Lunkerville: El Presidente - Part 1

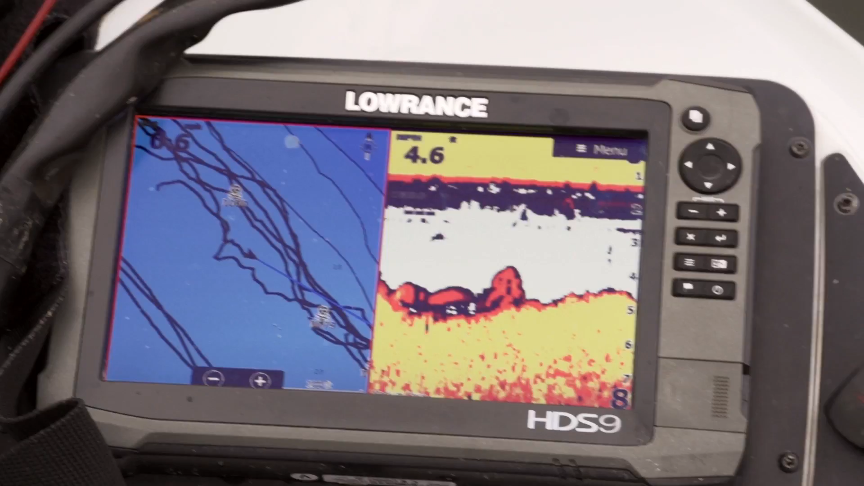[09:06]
There's little small indentations, and on those indentations, there's also weeds that'll set up.
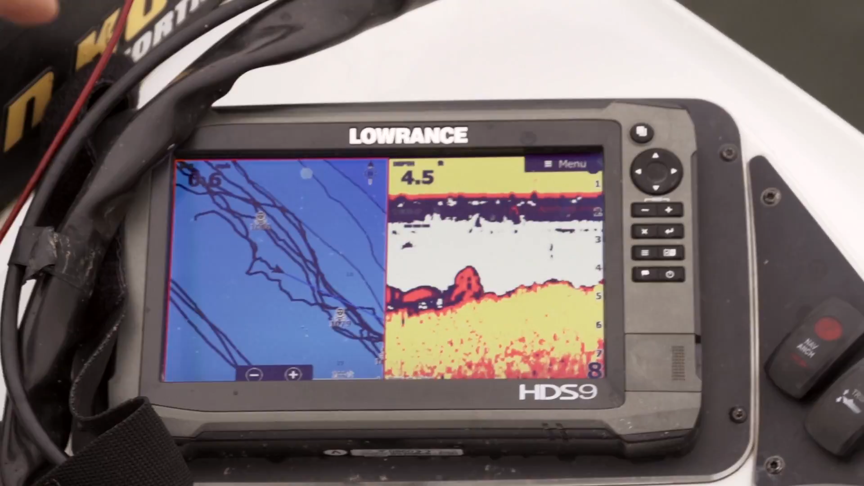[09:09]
So those fish are kind of using those like little road maps. There he is, right there.